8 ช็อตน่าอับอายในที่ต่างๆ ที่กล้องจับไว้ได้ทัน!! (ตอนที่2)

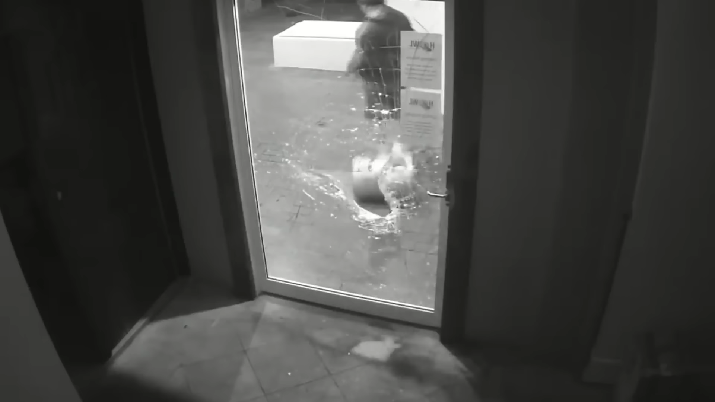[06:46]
เข้ามาจังหวัดที่มุดนะครับพี่แกก็ล้องกระจกมันคุมจริงๆพอมุดเข้ามาได้ทั้งตัวปุ๊บขาไปดันประตูเปิดได้เฉย
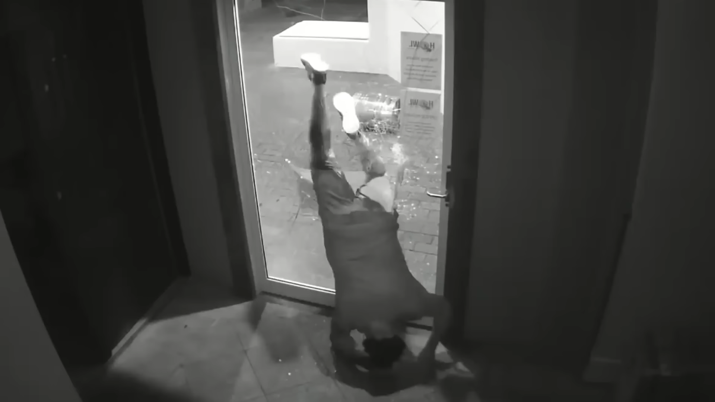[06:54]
ประตูไม่ได้ล็อกเท่าที่ผมจับเวลาจากด้านบนพี่แกเสร็จเวลาใช้ถังทุปกระจกไป 5 นาทีเนี่ยรู้สึกผิดหวังไหมล่ะเพเอาเวลาไปทำอาชีพที่สุดติลิตดีกว่า